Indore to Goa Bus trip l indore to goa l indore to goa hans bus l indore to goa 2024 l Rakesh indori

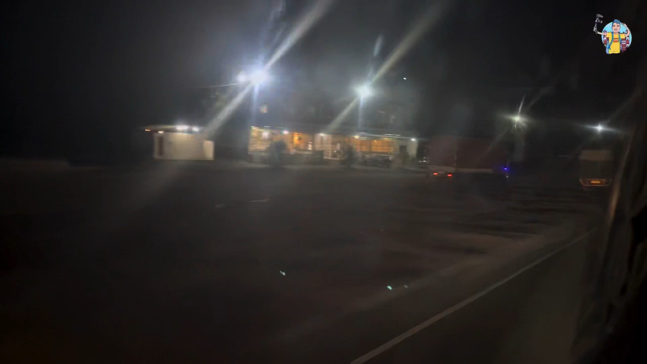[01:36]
भैया पूरे 3-3.5 घंटे बाद 8:30 बज रही है, अभी बस रुकी है।